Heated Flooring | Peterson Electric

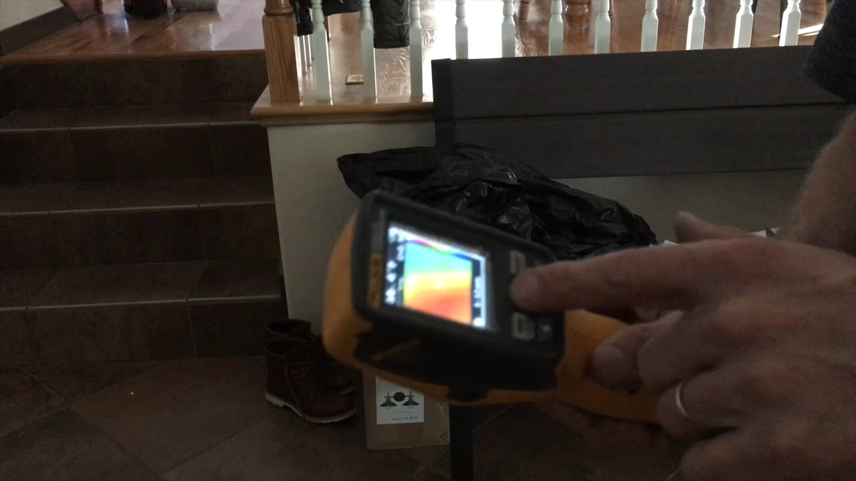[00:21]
years old but anyways this system right here's a Honeywell 10 years old it's a mat
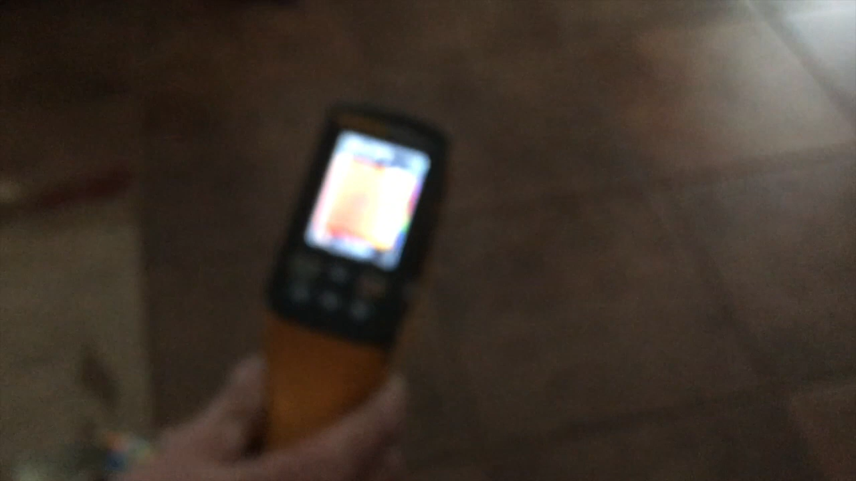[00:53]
but I can tell it's heating sorry let me try to hone in here for you sorry
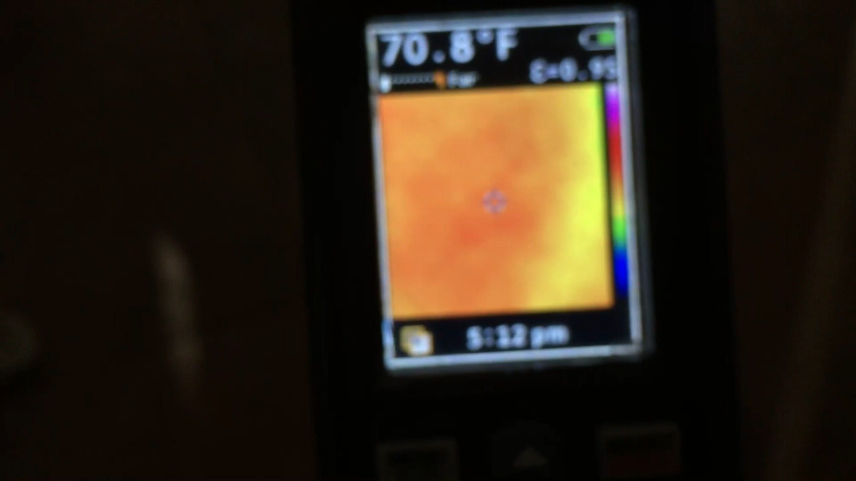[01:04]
On screen: spot 70.8°F
my phone doesn't like that screen there you go so you can see it's heating right here about 70 degrees as soon as they come over here to some
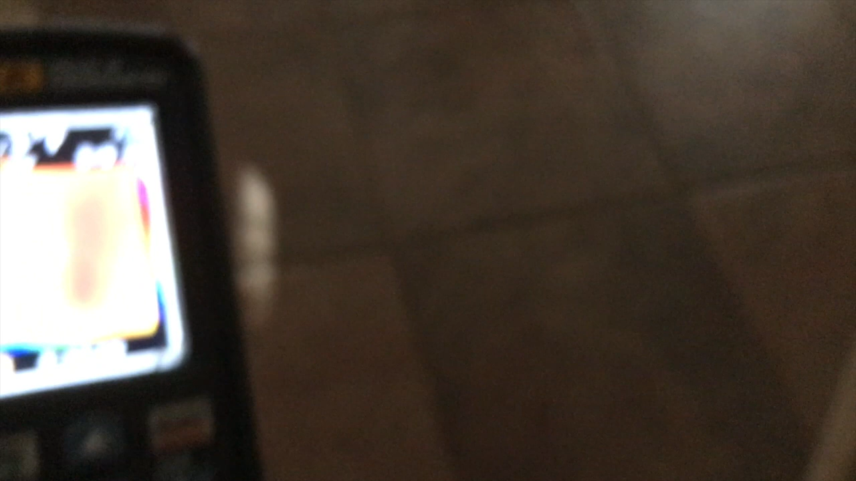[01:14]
boots on the rug look how it turns green make sure you have everything off of the floors when you're
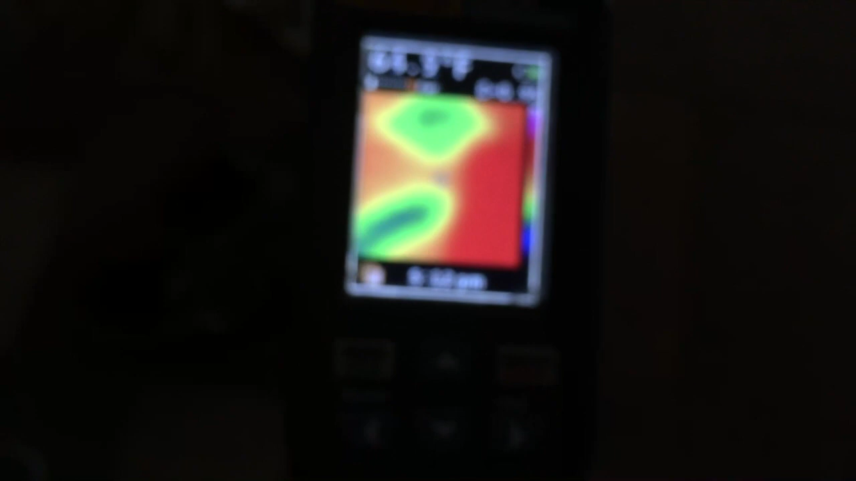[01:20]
testing so you're not assuming there's gonna be a damage right there
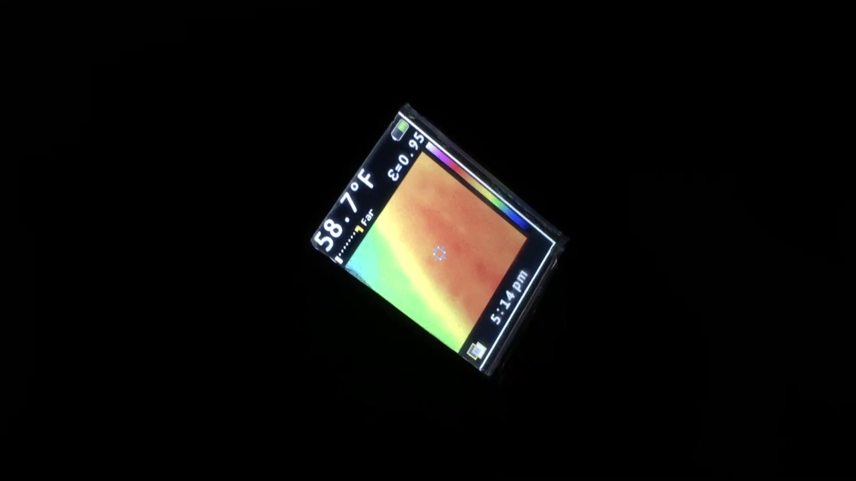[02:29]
On screen: spot 58.7°F
okay the green over here basically means this none of this was ever heated so it's kind of nice to know the history on
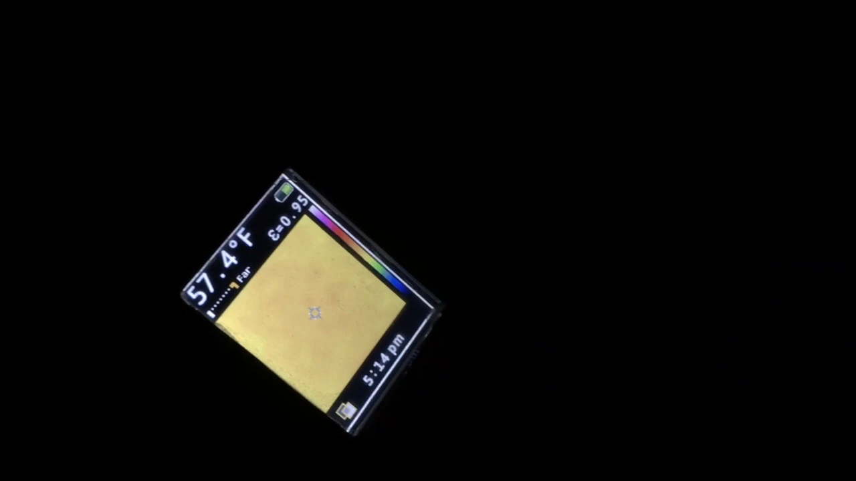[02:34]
On screen: spot 57.4°F
that and I go in here and see if that's 57 over here this has been on for about 15
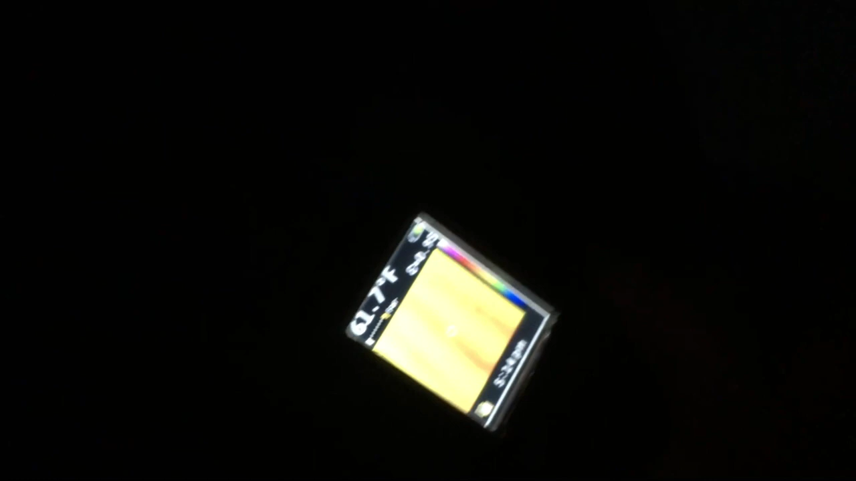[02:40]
minutes and I'm already up to 62 degrees and this is that Schluter system right here I was telling you about with the thermostat